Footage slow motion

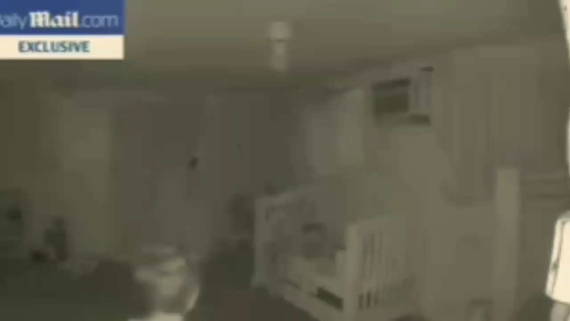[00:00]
Hey family, this is SB News Niggas, and we're going to go over this video. Today is August the 12th, 2021, and we're going over the surveillance video of what happened to Cash Gurner on May the 15th, 2021. This is Carter. This is Cash's twin brother. And as you see, we done slowed this video down 800 times, so that 4-minute video is going to last 30 minutes here.
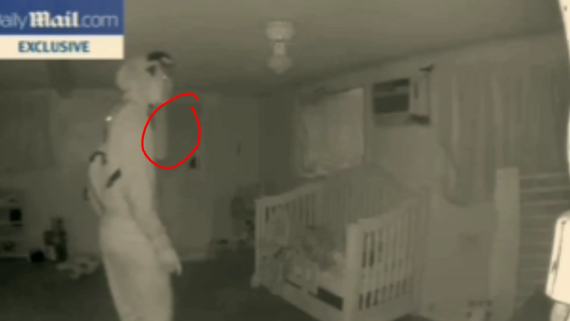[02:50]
It's an arm. It's an arm going up to this intruder's head as if he's talking to someone, either on a phone, a headset, or earpiece or something. But he has his arm up to his head as he comes into the room. And I want you to look at the back, right next to the backpack. There is a flickering of a light. Now, if this was nighttime and the lights was off,
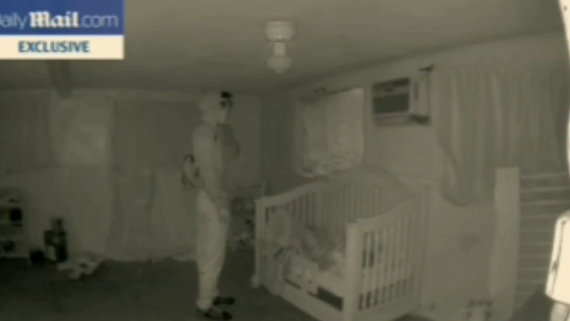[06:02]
The video seems like it had just completely stopped, and then he looks up.